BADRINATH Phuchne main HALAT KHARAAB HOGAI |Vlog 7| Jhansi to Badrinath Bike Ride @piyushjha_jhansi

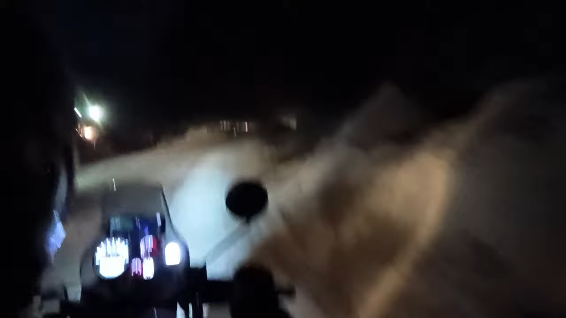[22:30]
देखो ये बंदा हमें फिर से यहाँ मिल गया, अभी बीच में ये गायब हो गया था क्योंकि हम लोग पेट्रोल वगैरह भराने लगे, तो ये शायद हम लोगों से पीछे हो गया था।
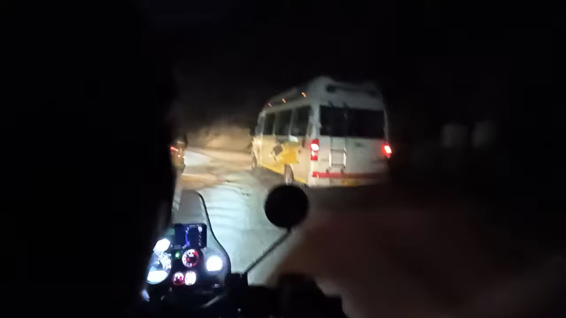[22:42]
हम लोगों ने पेट्रोल भी भरा लिया, उसके बाद ये अब आया है हम लोगों के आगे।
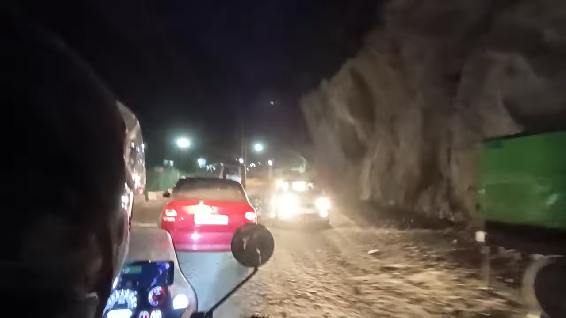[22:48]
लेकिन ये दो बंदे थे, इनका एक और साथी शायद अभी भी पीछे ही है, वो अभी तक नहीं आ पाया आगे।
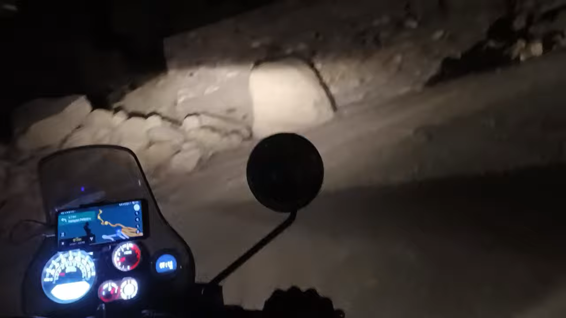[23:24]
हमारी ऑक्सिलरी लाइट ने हमारा साथ छोड़ दिया, अब हमें सिर्फ हेडलाइट का ही सहारा है।
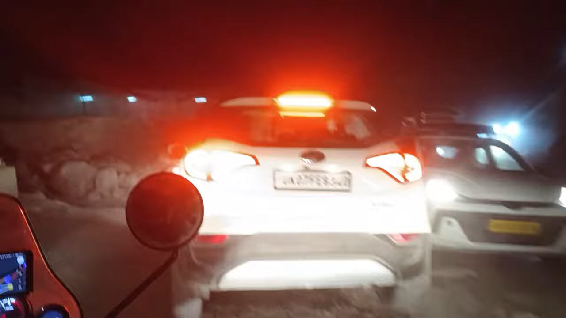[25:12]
चलो भाई शुक्र है यहाँ पे स्ट्रीट लाइट लगी हुई है, इसका मतलब ये है कि हम बद्रीनाथ के काफ़ी पास आ गए हैं।
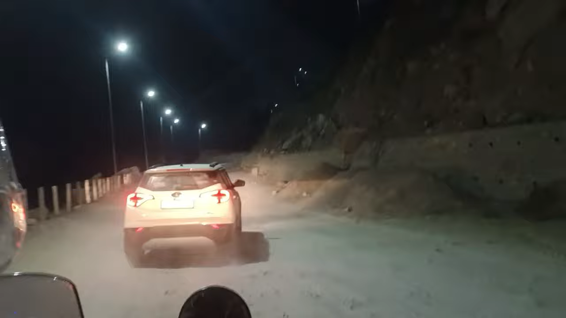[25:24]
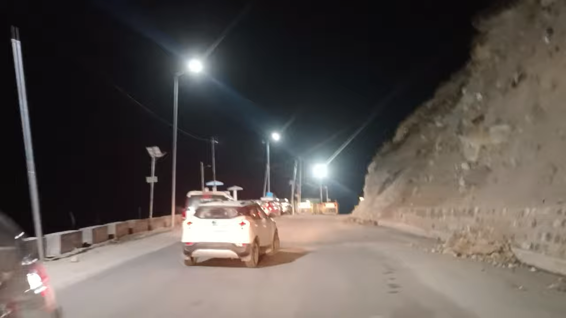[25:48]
पे एक चेक पोस्ट बना हुआ है
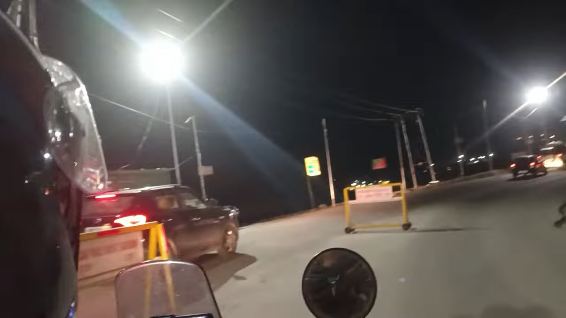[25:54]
और यहाँ पे रजिस्ट्रेशन कराने के लिए एक ऑफिस भी बना हुआ है।